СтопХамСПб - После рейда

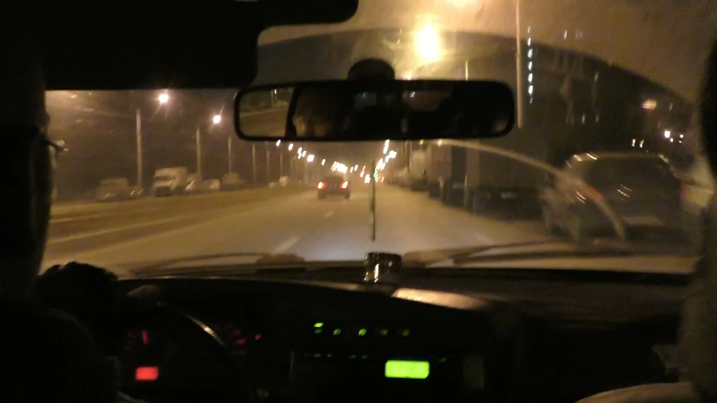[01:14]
Не выпускаем его из вида И аккуратно, Ваня, очень аккуратно, потому что он может что угодно сделать Здравствуйте, я только что заявочку оставил, преследуем к яму за рулем